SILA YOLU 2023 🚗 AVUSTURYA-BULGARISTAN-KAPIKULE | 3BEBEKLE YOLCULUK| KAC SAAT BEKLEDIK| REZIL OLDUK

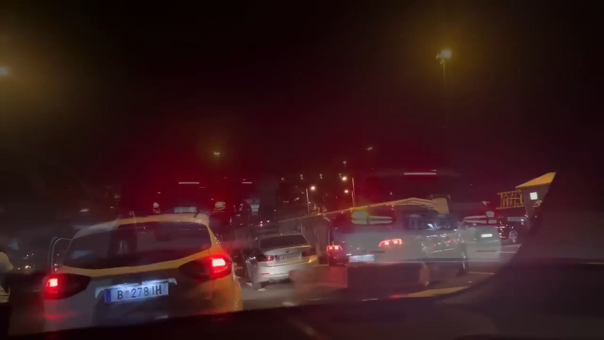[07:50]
Arkadaşlar biz şimdi Sırbistan'a girdik ve ben önde oturuyorum.
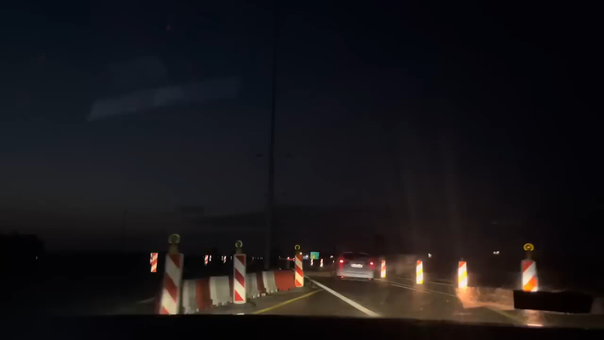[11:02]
Arkadaşlar burada biraz yol çalışması var. Şu an Belgrad'a 47 kilometre kaldı. Ve yavaş yavaş seyiriyoruz.